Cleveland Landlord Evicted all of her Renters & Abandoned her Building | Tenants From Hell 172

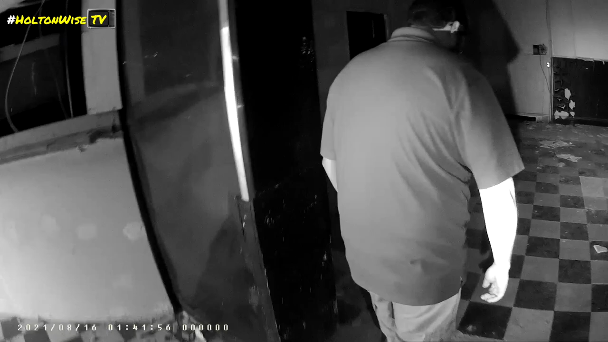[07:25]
So we needed a second camera so you could film it too. Yeah, this I don't know how far we're gonna go on this motherfucker. Get away, this floor is rotted over here. Stay off. Don't go farther than this. Hurry up and get the pictures in here, and then let's film right here. So we don't have to come back in over here again?
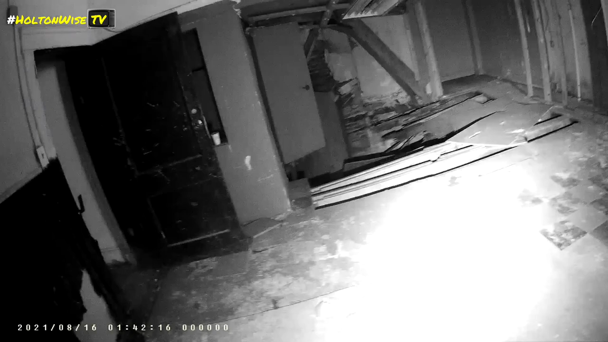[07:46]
Is this not connect to the...
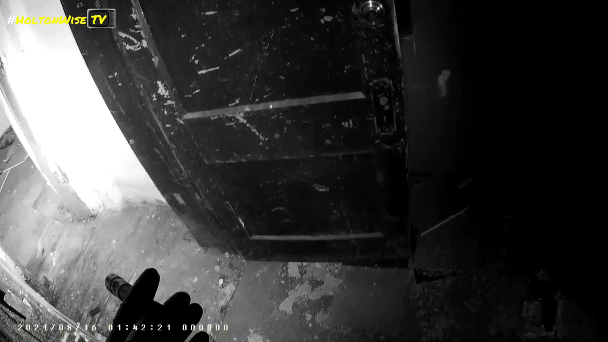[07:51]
Everything's rotted everywhere, bro. There's fucking spider webs everywhere. I'm gonna go get the light. Yeah, grab the light. Oh, yeah, grab it if you're going out there. Might as well. Careful over here.
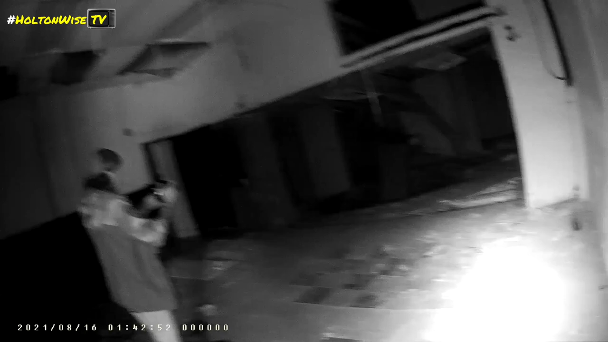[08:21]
Although you're a lot lighter than my fat ass, so. The fuck is that? Oh, I just rotted.
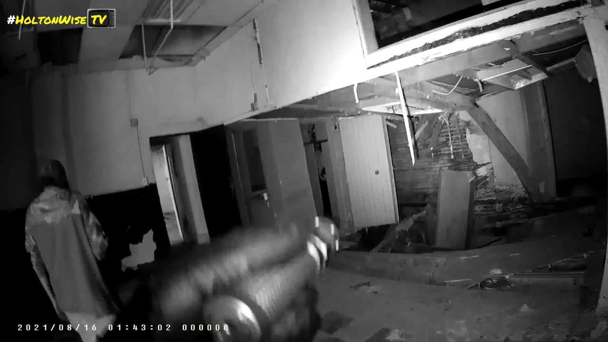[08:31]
Huh? Basement's over there. I'll give you $50 in cash if you go down there and walk around. Yeah. Without a light. That's pretty rotten over there too, so be careful. It's cool. Derek just locks us in here.
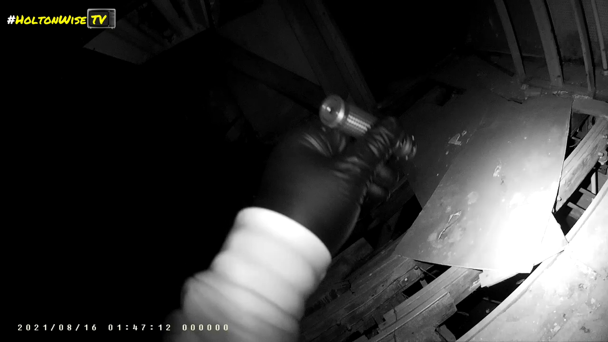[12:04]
Hello. Man, they fall. Ooh, those stairs are fucked. Whew.
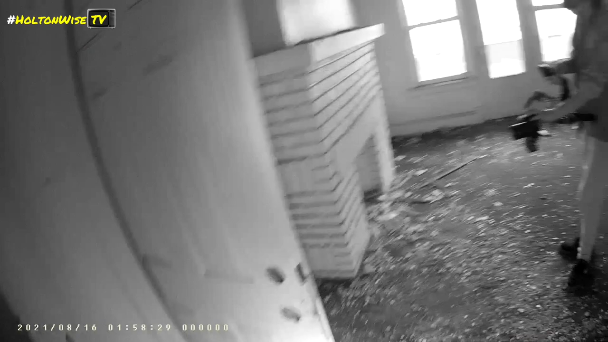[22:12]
Don't go in the kitchen. Is that a kitchen that way? There's like another... Oh, those are...
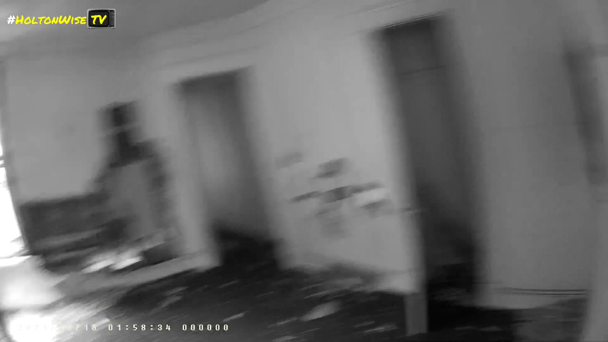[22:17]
It's probably the kitchen for the unit over there. I didn't even think of that. That's rotted as fuck. What is? This kitchen over here.
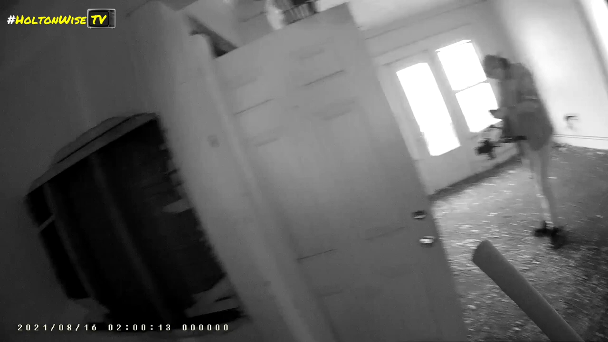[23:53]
This is a 6'8 door and the old ones are 7 foot. Yep. So what, they just cover the gap? Or? Yeah, I'm sure they just put some fucking hillbilly trim up there. Boys. Yeah, boy. Welcome
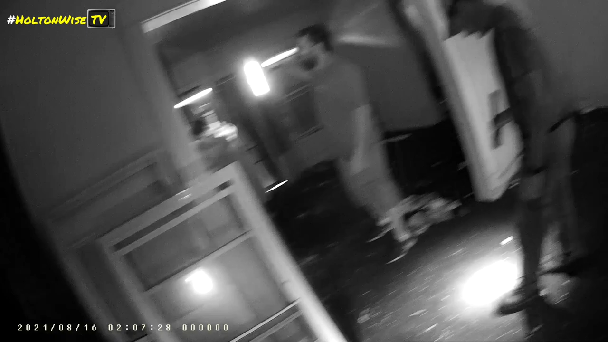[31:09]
There's one down in the like dungeon back there.
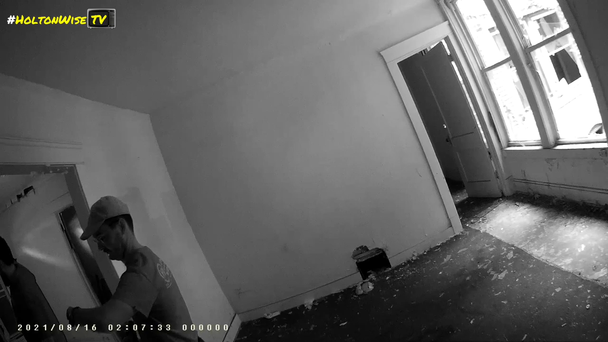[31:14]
I don't think we can get to the basement. All the stairs are fucked. Yeah, other than that storefront. Are the stairs fucked right here?
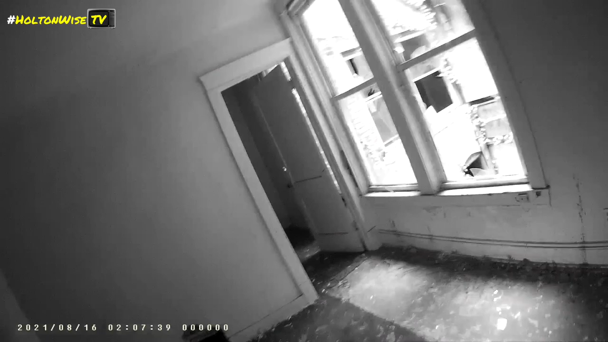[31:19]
I don't know. You went exploring over here.
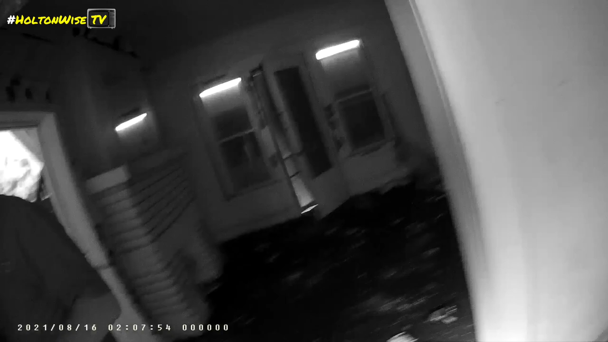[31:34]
I mean, we'll get blamed for it because our sign's on it. Of course. You see it? If we get a crowbar, I can't open this. Well, let me.
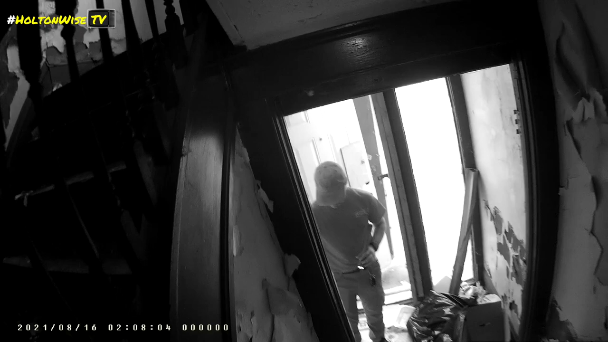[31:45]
No handle. But it's not locked.
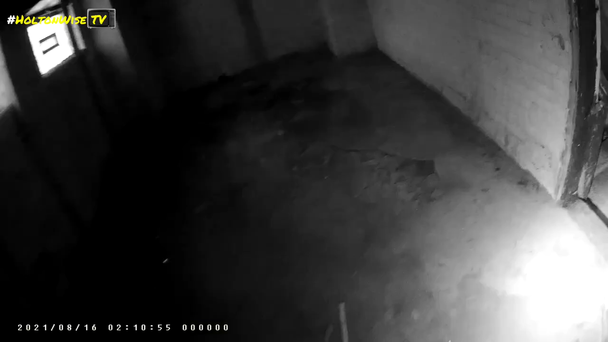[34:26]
Derek, I don't know how the fuck you wear shorts to this shit. Yeah, bro, I was like thinking about it, like, man, I should have worn long pants. Only thing that's touched me is those plants out back, though. You see this dead cat? I did. It's like mummified. Yeah, it's down here a while. You should pick it up. It's just swinging by the tail.
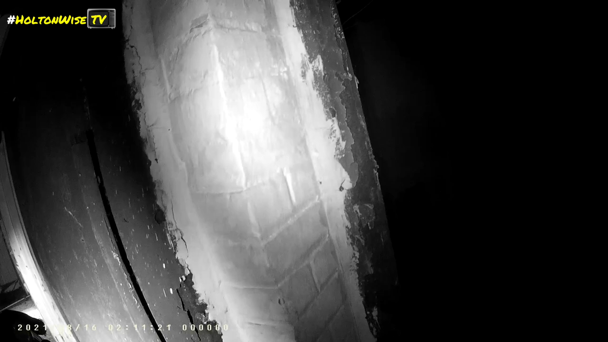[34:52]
Yeah. Let's not do that. So that must have been an apartment unit, huh? Yeah, it's in the furnaces and shit.
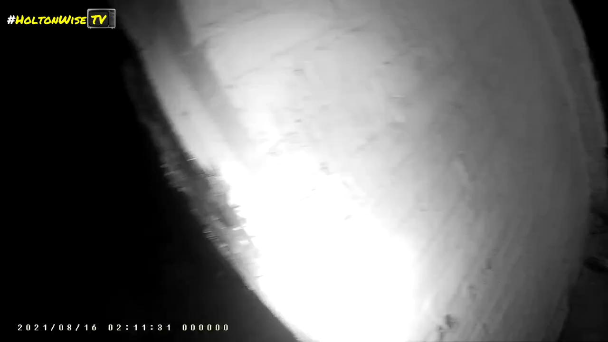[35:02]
Out of that room, the walls. You forgot how to use what, the camera? Yeah, I forgot how to angle it up. No, look at that. They put a carpet on the wall.